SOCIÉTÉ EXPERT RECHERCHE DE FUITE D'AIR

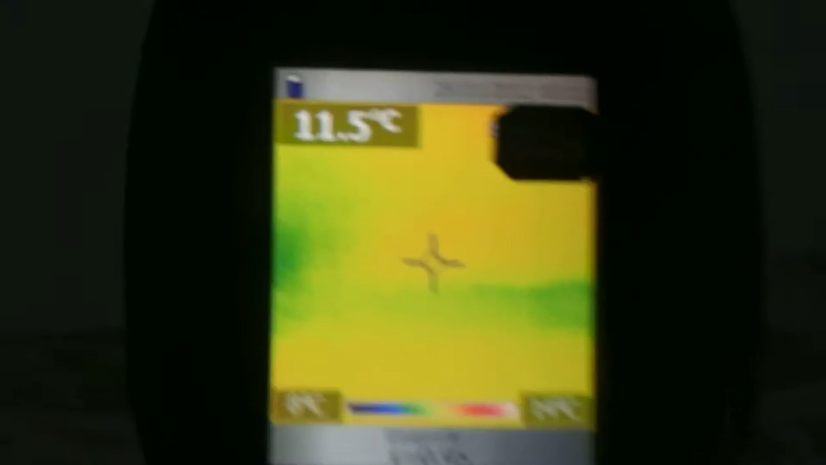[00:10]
Petite infiltration ici d'air, pour l'isolation à ce niveau-là. C'est étonnant parce que là vraiment, c'est que c'est incommod ça.
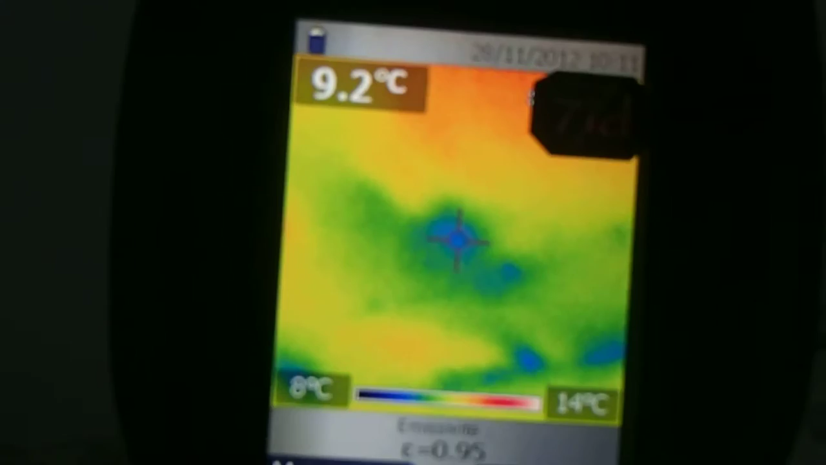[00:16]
On screen: spot 9.2°C, scale top 14°C, scale bottom 8°C
Travaux récents, tout neuf, vous fait à neuf.
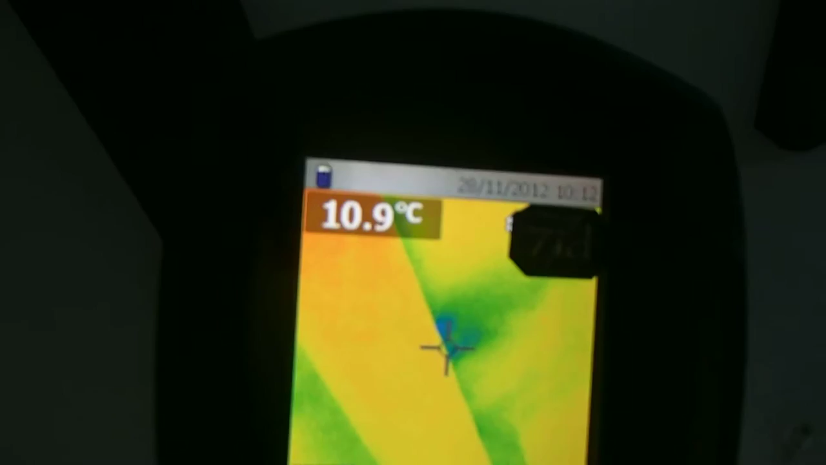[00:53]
On screen: spot 10.9°C
Petite partie ici, tout petit problème d'isolation, manque de laine de verre,
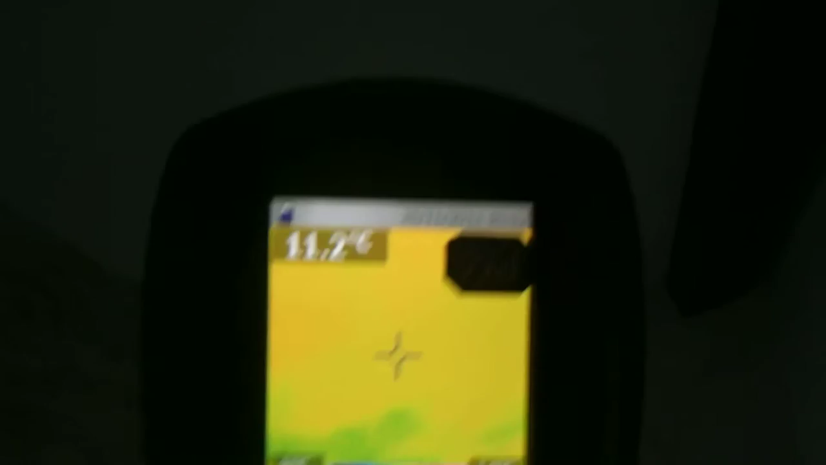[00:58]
il faudra détuiler, quelques tuiles.
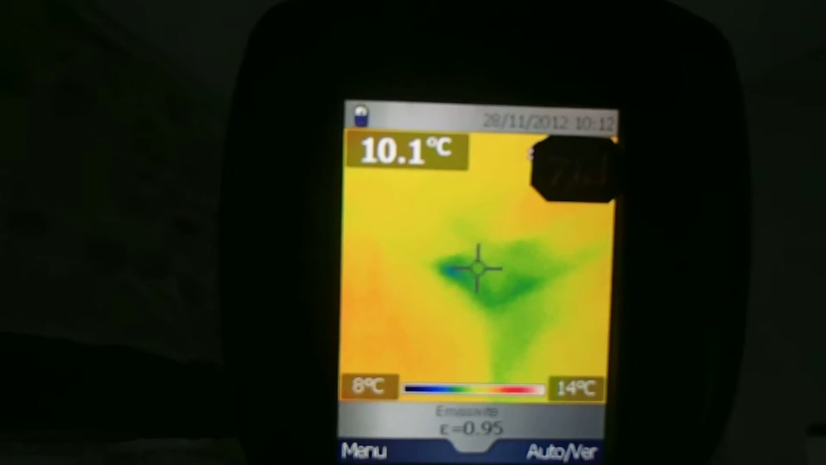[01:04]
On screen: spot 10.1°C, scale top 14°C, scale bottom 8°C
Et puis à l'angle, pas tout à fait en haut, mais c'est droit.
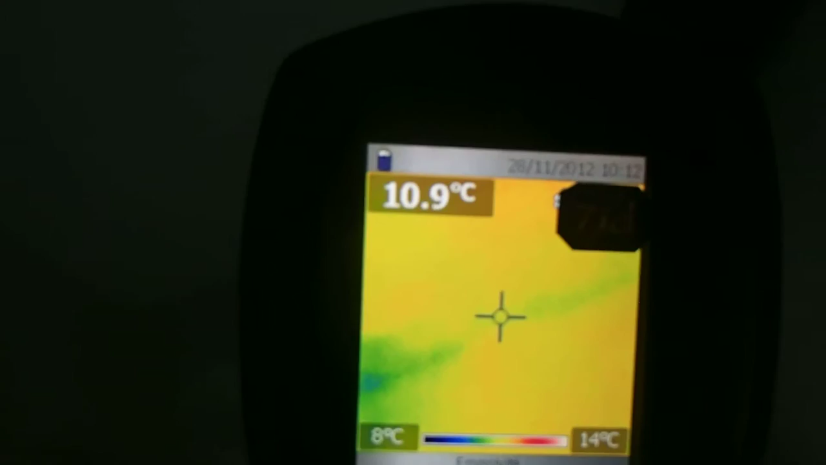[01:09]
On screen: spot 10.9°C, scale top 14°C, scale bottom 8°C
La gaine électrique, on n'a rien, on n'a pas de perdition.